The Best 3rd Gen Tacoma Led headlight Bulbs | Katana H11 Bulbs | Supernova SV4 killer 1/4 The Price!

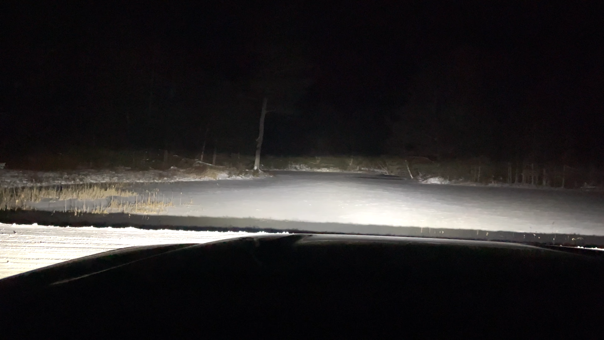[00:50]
high beams off flood lights on off just look at the look at the difference there compared to the stock lights not even close and all right guys just so you can see what the cutoff is going to look like